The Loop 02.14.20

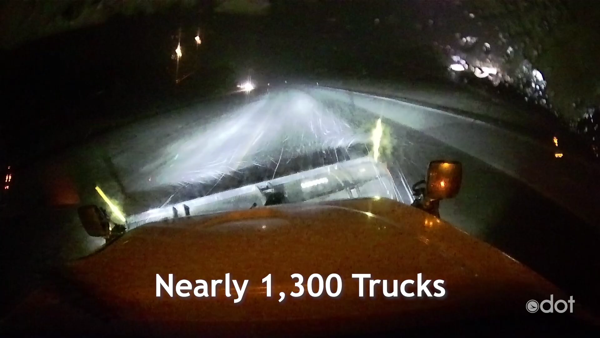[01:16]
Nearly 1,300 trucks were on the road at one point on Friday.
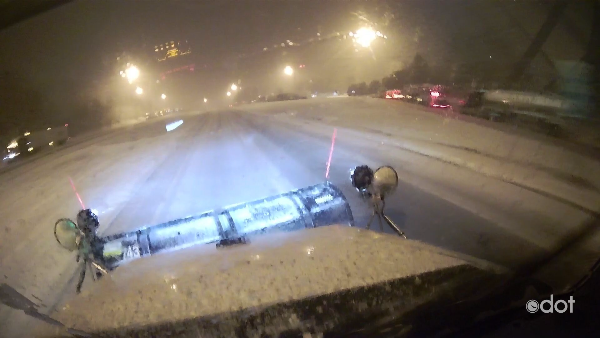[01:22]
The bulk of the snow hit northern Ohio, with whiteout conditions hitting the snow belt and eastern Ohio. Light snow continued over the weekend, with another round of whiteout conditions in western and central Ohio on Sunday.